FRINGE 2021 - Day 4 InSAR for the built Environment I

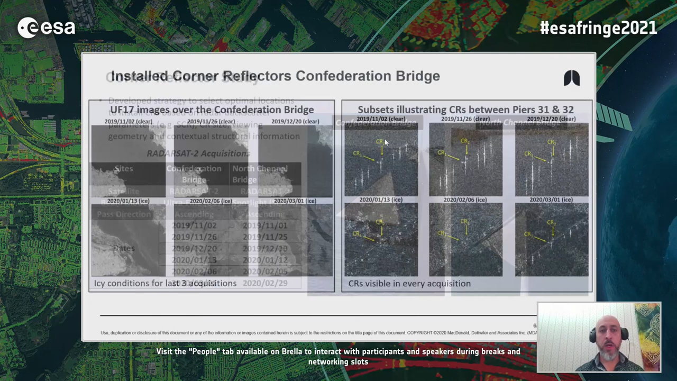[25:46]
Here we have an example of the full scene for those six scenes. We can observe that the first three scenes are clear of ice, but the following scenes have formation of ice. And this is exactly what we wanted to observe, right? What's the impact of that in the coronary reflectors? We were observing some of the subsets around the coronary reflectors. Here we can see the strong backscatter return, and also we can observe that this strong backscatter is also occurring during the icy conditions.
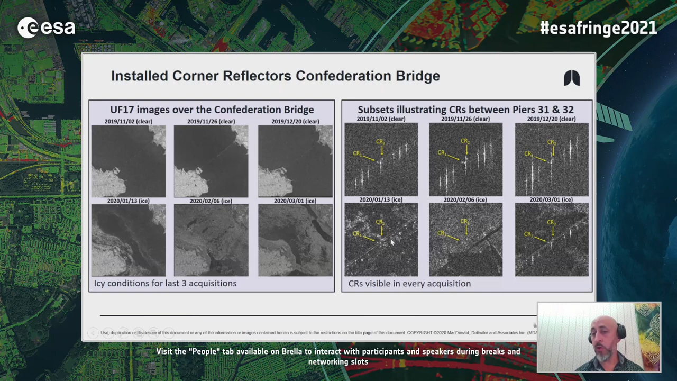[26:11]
So these are performing well. We even analyzed this, the performance of the coronary reflectors with time.
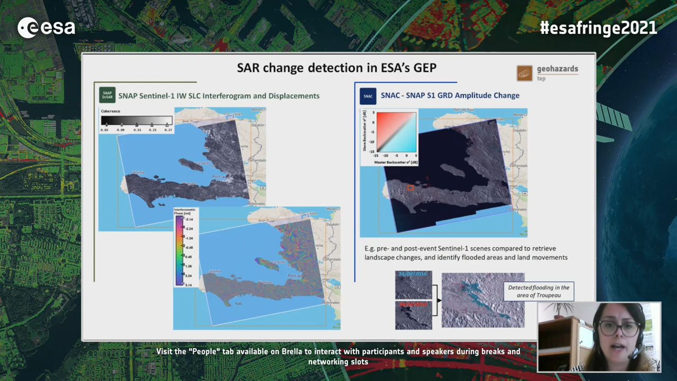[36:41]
For instance, here we compare data before and after the hurricane to detect flooded areas. And we use this approach to track, for instance, the time needed for the flooded area and for the flooding to dry out after the hurricane. In this slide here, we see examples of advanced multi-temporal processing of big data stacks of Sentinel data. To achieve this goal, we used both persistent scatterers interferometric methods through the FastVel tool, which was developed by TRE Altamira, and also small baseline subset methods like the PISBAS tool developed by CNR IRIA.
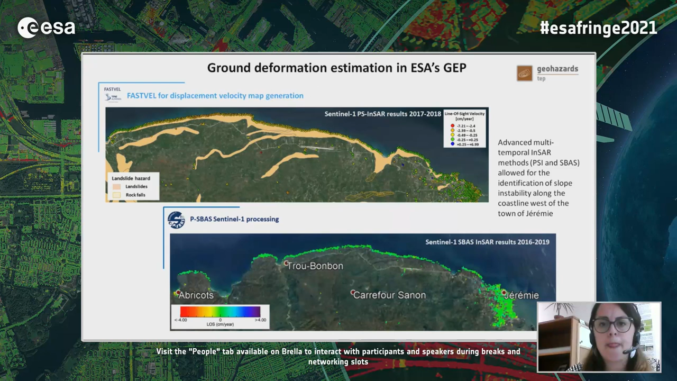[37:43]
So as you can see from these maps, this is the typical layout of the output products that were generated. So a set of coherent or persistent scatters, providing information on annual ground motion along the line of sight occurred after the hurricane. So what did we detect by using these techniques?
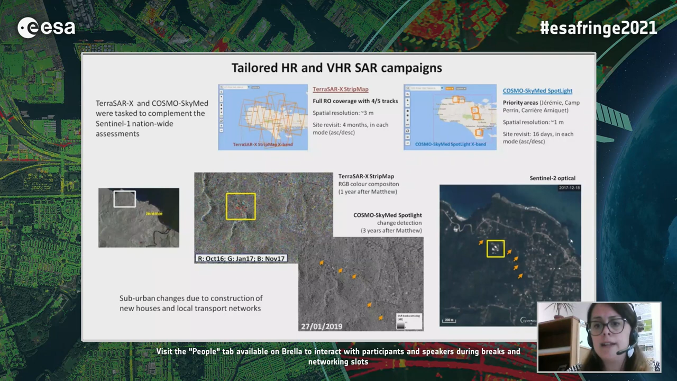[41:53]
especially urbanization and new construction of new roads and transport network that then should be monitored with attention.
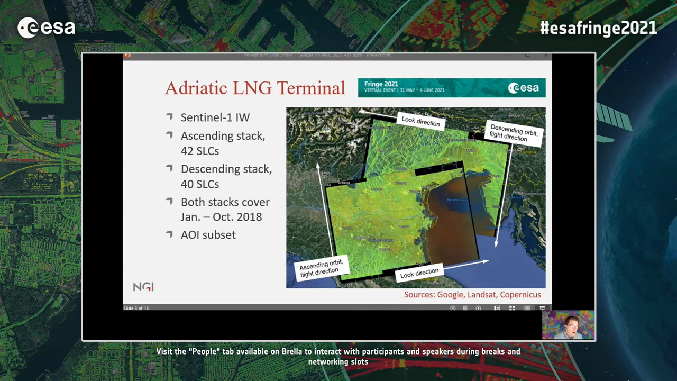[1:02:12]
Flattening of the interferograms was performed with the help of an SRTM model that was prepared with modified ellipsoidal height over the ocean. Inversions were performed to estimate velocity using a linear displacement model and to remove the atmospheric phase green component. Finally, the resulting persistent scatterers were geocoded. A first analysis, which preserved only those scatterers with a temporal coherence threshold exceeding 0.75, resulted in approximately 300 scatterers for both the ascending and descending orbit stacks.
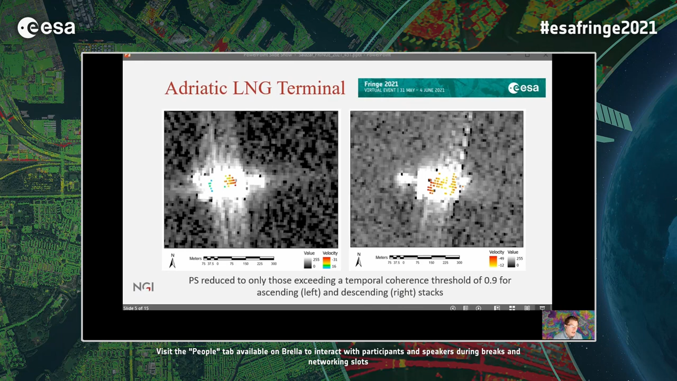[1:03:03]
leaving about 50 individual PS for the ascending stack and a little over 100 PS for the descending stack. The calculated mean vertical velocities were in the range of several centimeters per year, with both the ascending and descending stacks indicating relative differential, albeit varying settlements. Displaying the geocoded results side by side for both analyses indicated that the geocoding was unreliable, which is not surprising given that this is an isolated target with no possibility for stable reference points. Moreover, what exactly we are detecting and measuring in the model comes into question if potentially the entire platform is settling.
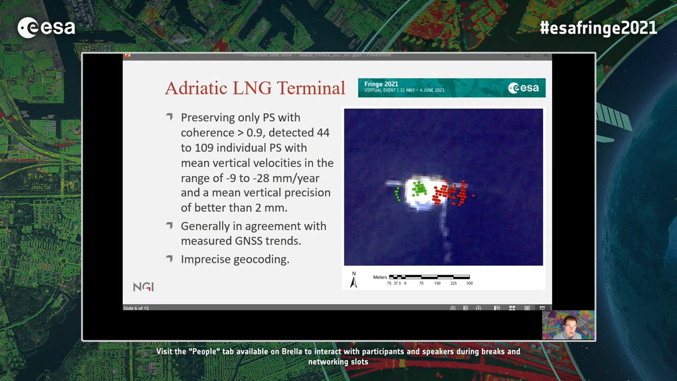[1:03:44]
That being said, the GNSS trends that were retrieved from three antennas on the platform surface generally indicated that the platform was settling several centimeters per year.